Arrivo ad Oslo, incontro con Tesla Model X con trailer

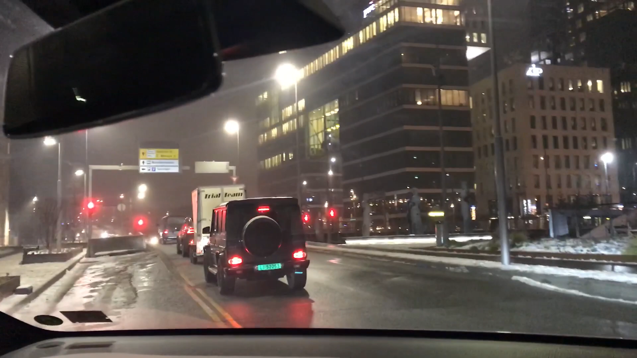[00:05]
Arrivati a Oslo si vede subito anche una Tesla col trailer,
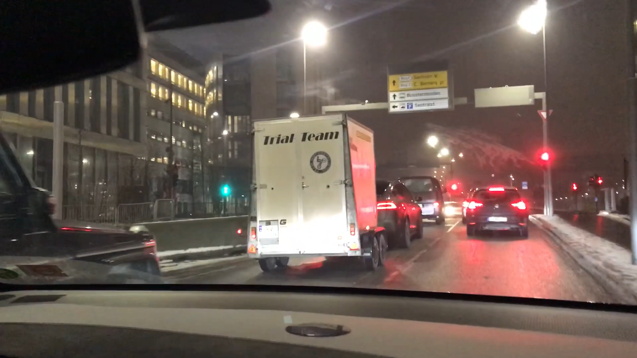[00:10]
una Model X 90D che si porta il suo trailer dietro, questo in Norvegia, Oslo.
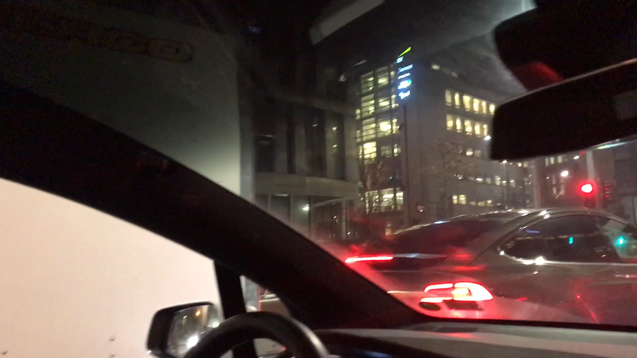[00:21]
Tesla dappertutto ma non solo Tesla, quella per esempio dovrebbe essere ibrida,
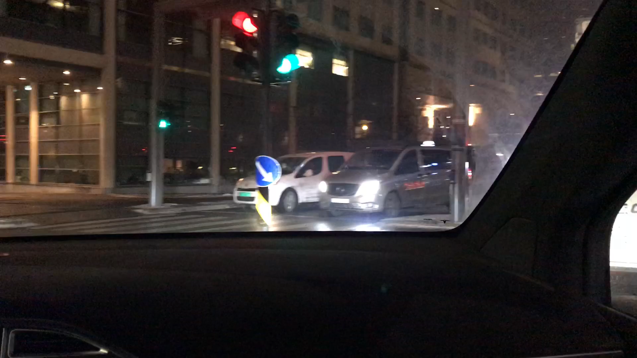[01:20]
vediamo come va, la racing, nel parcheggio, vuoi finire nel parcheggio?
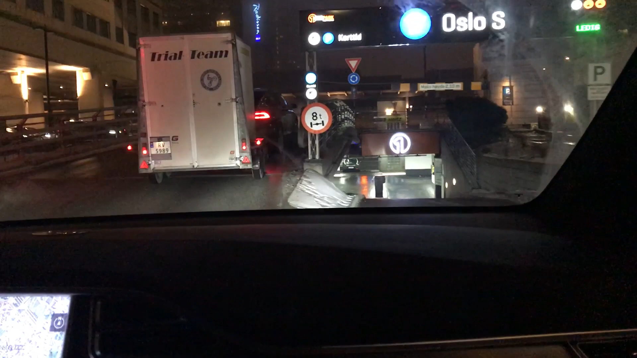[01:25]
No, non voglio andare nel posteggio, vabbè, non mai siamo dentro,
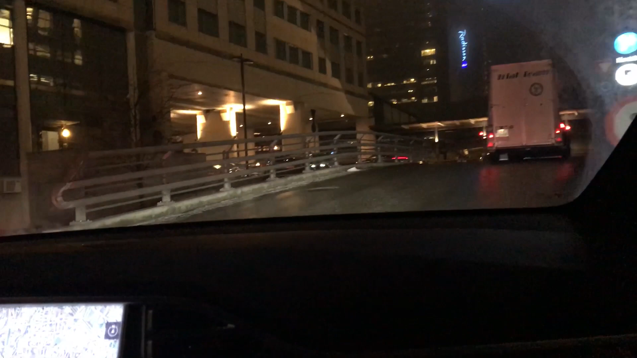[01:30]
magari troviamo la ricarica. Ah, qua volendo puoi fare rotonda e uscire.
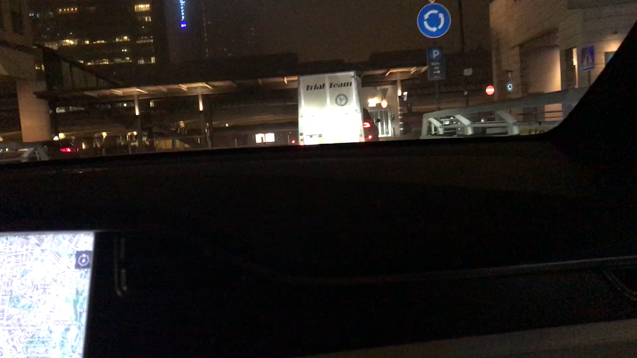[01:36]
Sì. Ah, sono tutti taxi, beh, in giro è interessante.
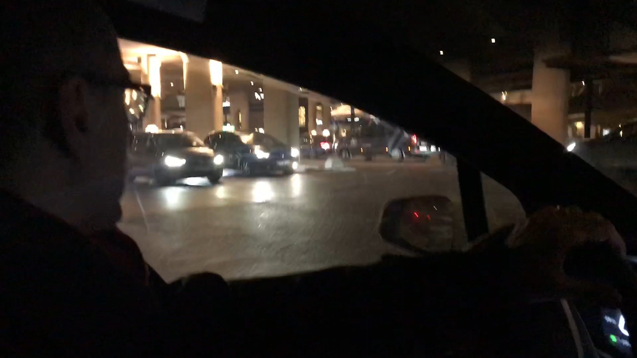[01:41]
Qui sembra veramente un po' Gotham City, eh?
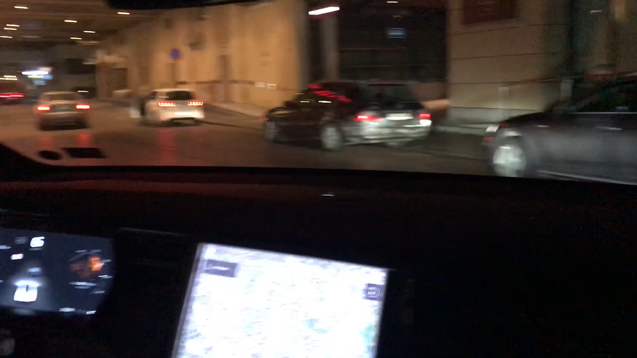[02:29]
Eccolo qua, ti diamo un saluto. Tone Hotel Opera.